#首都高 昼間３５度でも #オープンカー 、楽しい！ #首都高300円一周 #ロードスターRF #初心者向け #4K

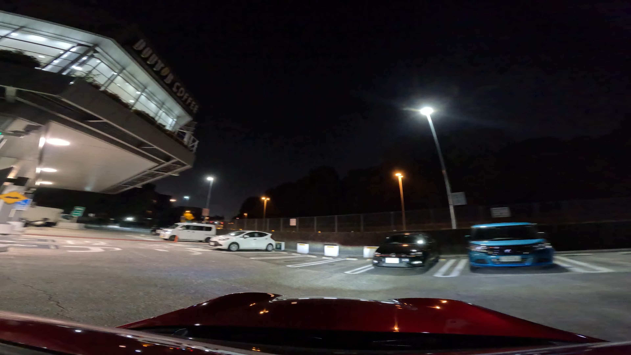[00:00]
代々木パーキングエリアから、首都高を回っていきたいと思います。今日はすごい暑くて昼間35度を超えたとかなんだとかいう話があって、
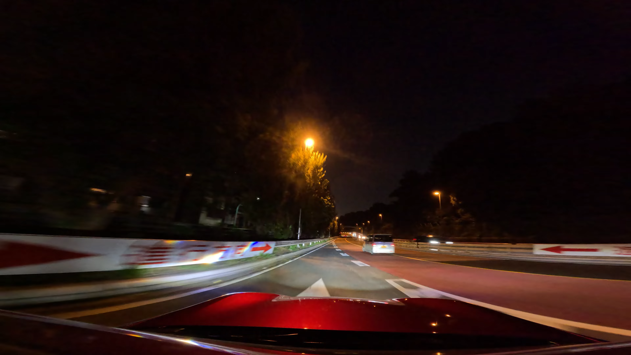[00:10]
で今外夜でもめちゃくちゃ暑いんですけど、これでオープンでどうなるか、オープンを快適に過ごせるのかっていうのを試していきたいと思います。今回の、テーマはそんな感じです。で、多分もう答えは出てて結構いける。
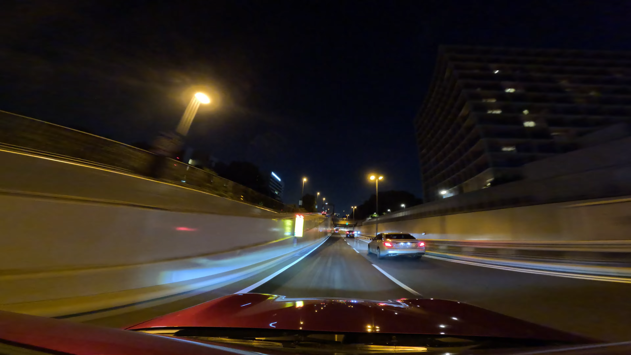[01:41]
で今日は内回りで行きたいので、ちょっと右の方に車線変更したいんですが、できるかな、ちょっとこう車線変更したいよって出してみて、あ、行けた、ありがとう。でやっぱ首都高ちょっとずつ慣れてきましたけど、事前に行きたいなって方向に結構手前から車線変更してないと辛いですよね、なかなか。
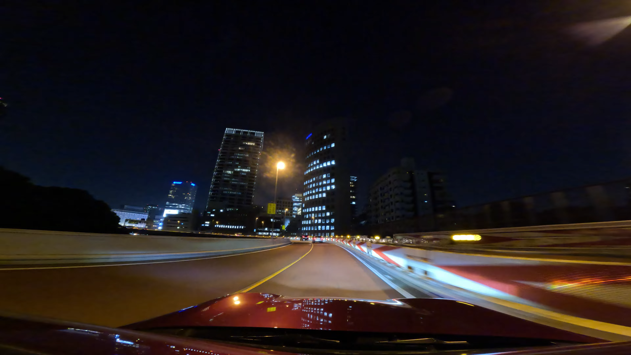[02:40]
いや、この東京の中心部に入ってくる感、この入ってくるところの景色みたいな、夜景みたいなのかっこいいですよね。でここの分岐を、今回は内回りなので、右側に行こうと思います。
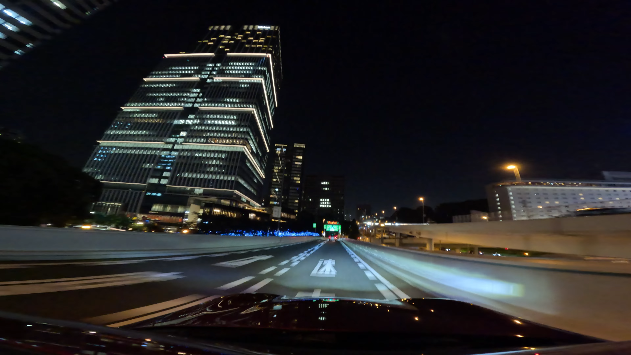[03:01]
一周してその後もう半周ぐらいした後にレインボーブリッジ行くみたいな、そういう計画です。あ、レインボーブリッジじゃないや、レインボーブリッジの前に辰巳方向行くんでした。
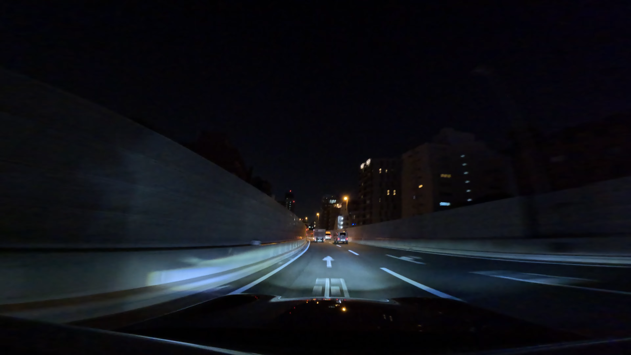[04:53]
まあ、こっち寄ってるけどどっかのタイミングで、あ、まあまあ一周は一周するんだ。だから最初の一周は普通にこの内側の方、左側の方を回ってればよしと、これでちょっと調子をつかみつつ運転していけばよいと。おうおうおう、合流すか合流すか合流すか。あ、工事。
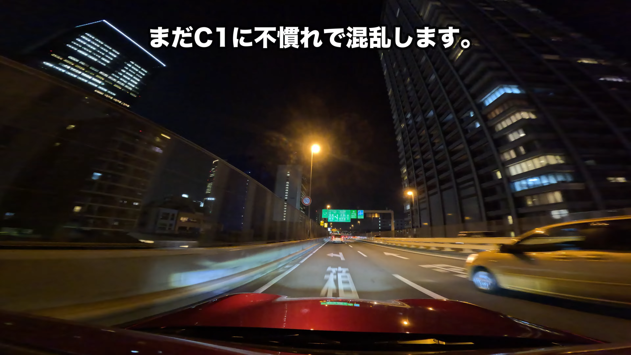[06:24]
あ、いや、あれは多分ただ単に箱崎方面ってだけで箱崎出口じゃないのね。出口でもその箱崎方面っていうか、まあ箱崎方面は箱崎方面なんですけど、だめだ、うまく説明できない。まあ、とにかくまっすぐ行くと羽田行っちゃうと。だから普通に一周したかったらこっちと。これみんななんか右側行ってるけど左車線で、ああ分かった、これ右側に移動してないと死ぬやつだ。
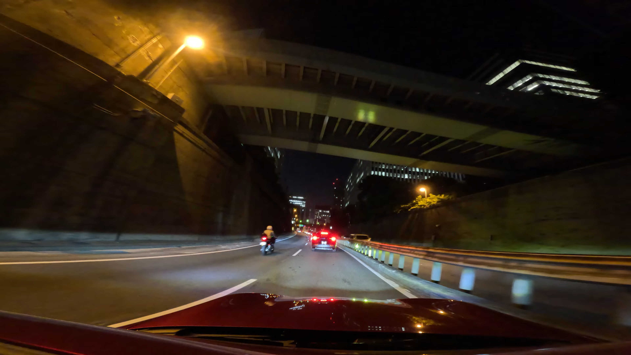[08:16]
ちょっと渋滞の最後尾になった時はハザード点灯させろみたいな話を聞いたんで今やってみたんですけど、やった瞬間にあの別に後ろに車いるってことに気づきました。あんま意味ないというか、多分どっちかっていうとダメだったのかな、かなか難しいです。おー、なんだこの渋滞。まあ工事渋滞なんですけど、もうこれでなんかあの GoPro 熱でやられそう。あの
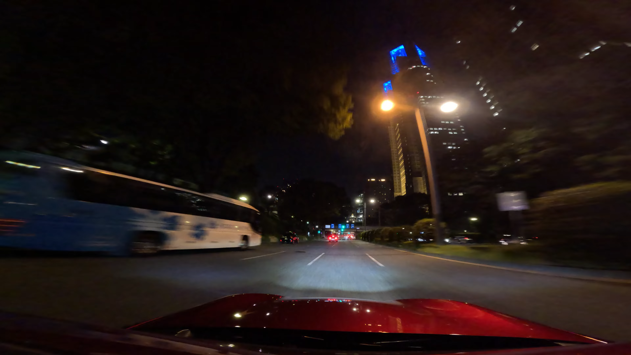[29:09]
はい、じゃあ今日の撮影はこんなもんで、お青だからもういけるぞ、やったぜ調子いいじゃん。なんか今日は道が空いてて東京街中ドライブも楽しいっすね。新宿こんなに空いてるのあるかな。もうちょっといつもなんか車いるんですけどね。